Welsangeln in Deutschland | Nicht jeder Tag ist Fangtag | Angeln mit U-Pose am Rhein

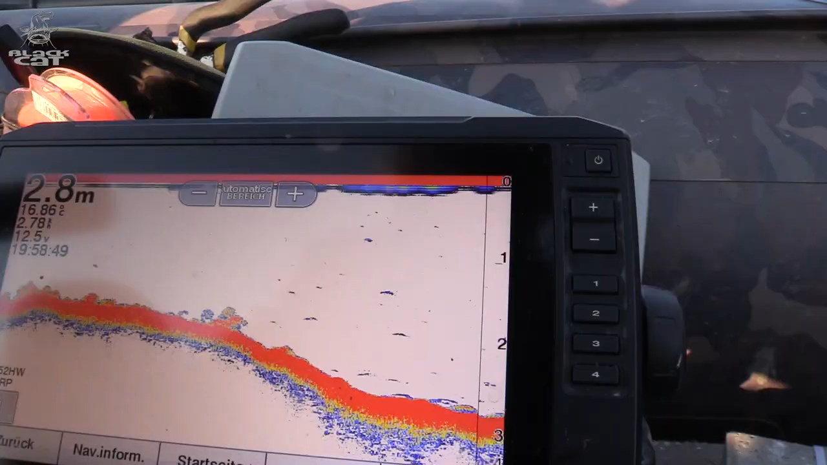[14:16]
On screen: depth 2.8 m
Das ist eine abfallende Kante hier im Beschwemmungsgebiet.
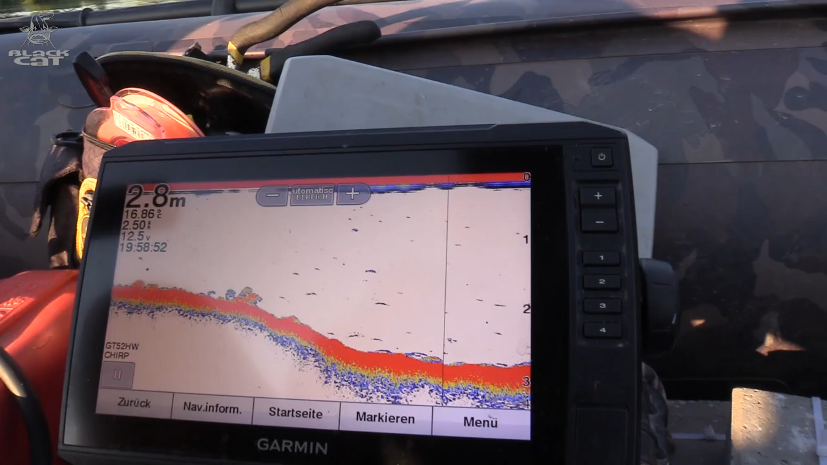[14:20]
On screen: depth 2.8 m
Hier seht ihr schön den Bereich, wo es abfällt von einem großen Flachwasserbereich,